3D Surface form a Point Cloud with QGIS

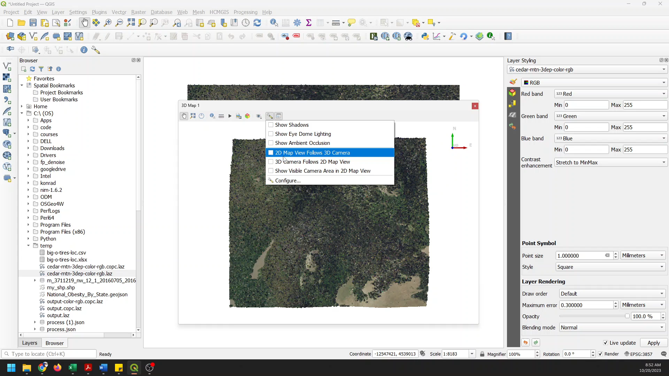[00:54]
And I'm going to just come to my settings and do a quick configuration to get rid of the 3D axis. Here. And we'll say OK.
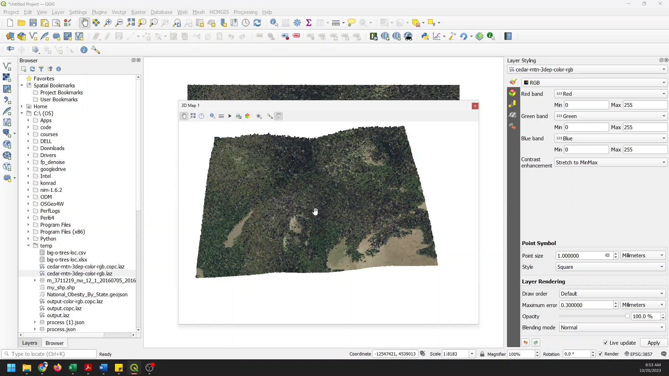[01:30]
And we're just going to zoom in on an oblique angle here just a little bit so we can see kind of what this point cloud looks like. So you can see there that we can see the elevations. But things kind of blend together.
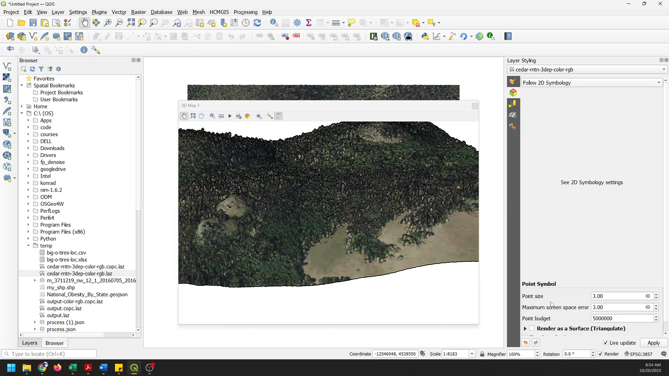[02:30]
3D view. And you can see we have point size, screen space. The big thing we want to do is click on render as a surface, triangulate. And you can see now we get those surface, surficial features showing up. Let me just expand this a little bit. And now let's go in and let's turn off item lighting. And you can see that this looks much more like a 3D model.
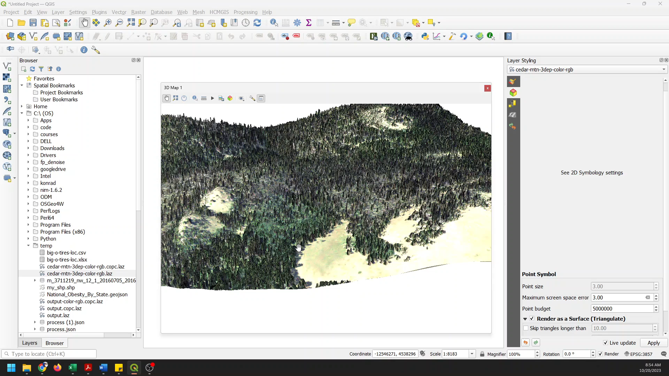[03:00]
And we get much better distinction of features than we did with the item lighting. And so this is really, really cool. And we'll just zoom in a little bit here. It's going to take a little longer to load the surface. But you can actually kind of see where the footprint of these trees are, where the peaks are, where the open areas are. And it gives you a really, really great 3D view. So that's your QGIS quick tip for this week, is how to render a point cloud as a 3D surface. Hope you found this helpful.